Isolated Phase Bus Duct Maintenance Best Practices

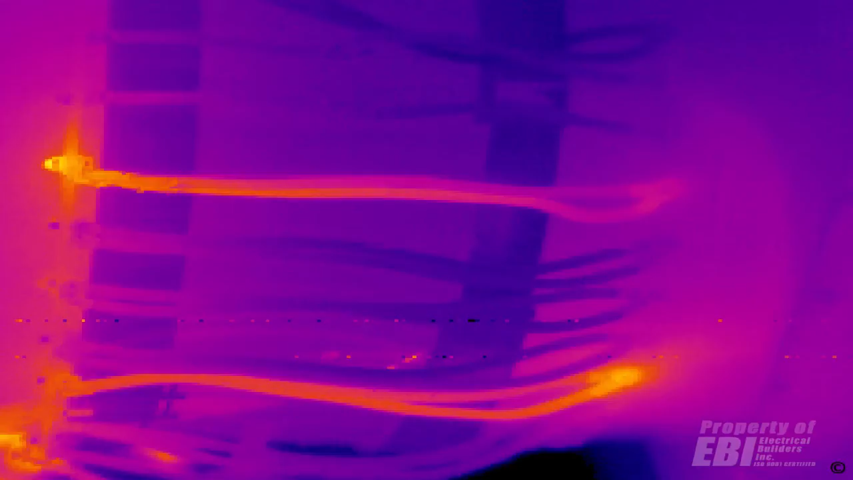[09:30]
That one will get hot and it will burn up. You have a cascading effect. Then you start losing a majority of the cables and it keeps getting quicker and quicker. And you can actually lose the entire grounding system on your bus once you lose enough of the cables.
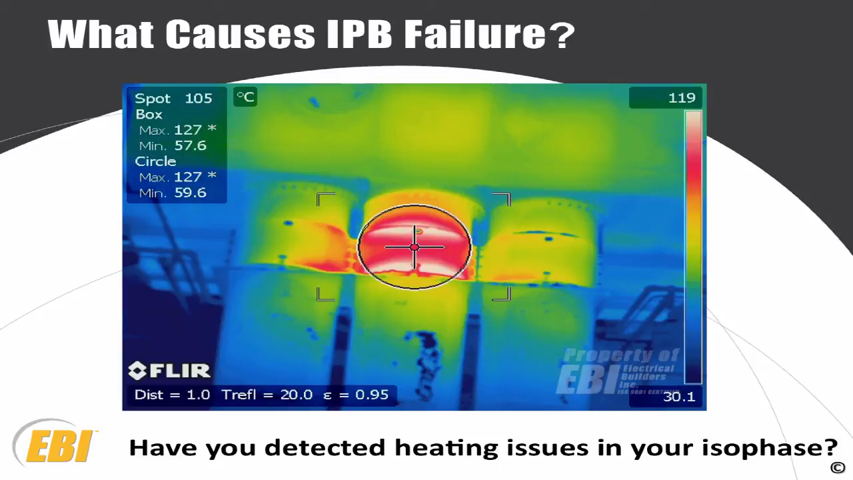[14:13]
On screen: scale top 119°C, scale bottom 30.1°C
This one probably has connection problems on the bolted covers that are shown there where you see the heat. It's not allowing the ground currents to pass the way they should.